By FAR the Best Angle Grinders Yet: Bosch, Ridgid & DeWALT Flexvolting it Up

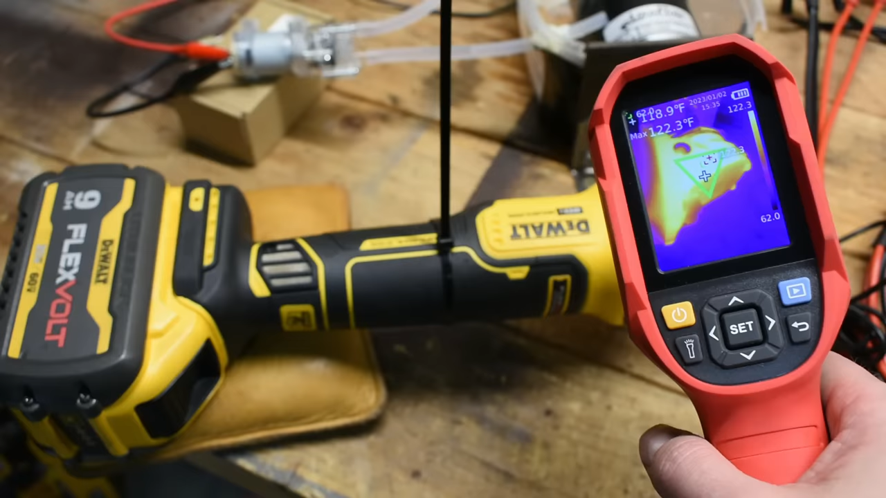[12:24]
and it's not even that hot 123 i mean that's that's pretty hot i have some black electrical tape on here for emissivity like 123 degrees the battery's just getting warm 77 but